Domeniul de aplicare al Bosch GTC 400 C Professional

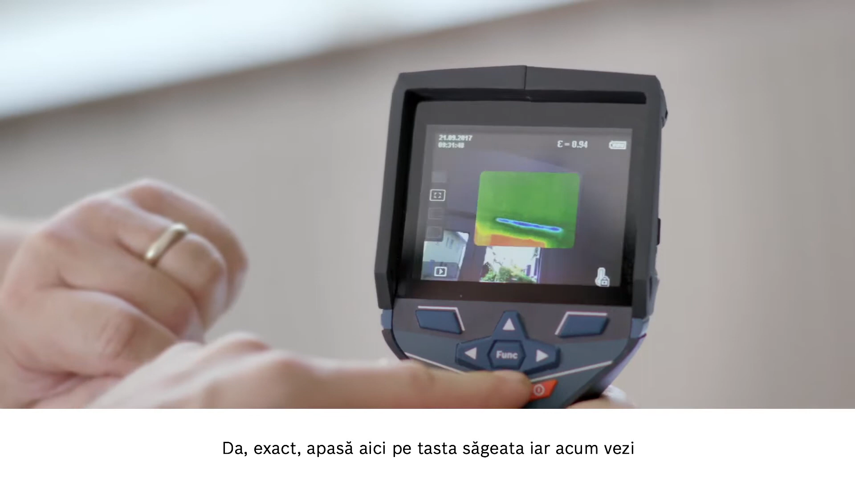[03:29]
Press the arrow button here and you'll see the real image. That way it'll be easier for you to show your customer where exactly you measured.
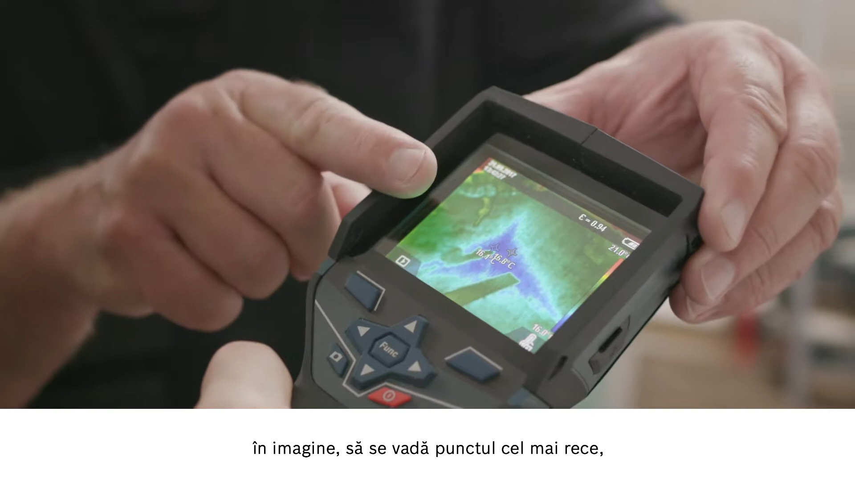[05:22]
It's very clearly a different color in the temperature display too.